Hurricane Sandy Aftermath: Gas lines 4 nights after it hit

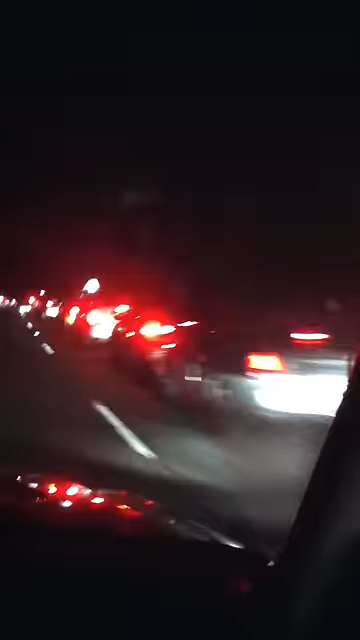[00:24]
and and we've already been we already passed a shit ton the cars before I turn this camera on and this is still the line waiting for gas at one o'clock in the morning Friday night I guess people gotta go get their party on this is one gas station finally passing it now this one is